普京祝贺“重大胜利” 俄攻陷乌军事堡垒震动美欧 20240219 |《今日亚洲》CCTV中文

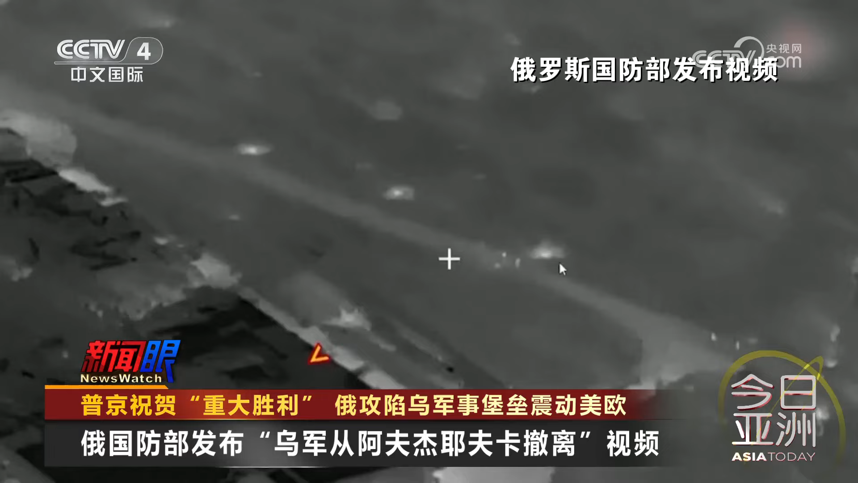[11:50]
频视频显示大批乌军士兵试图徒步撤离留下重型装备多辆遭损毁的乌军军车散落在路上俄国防部消息称事实上在斯尔斯基下令撤出阿富杰耶夫卡的前一天乌军士兵就已经开始从该市撤离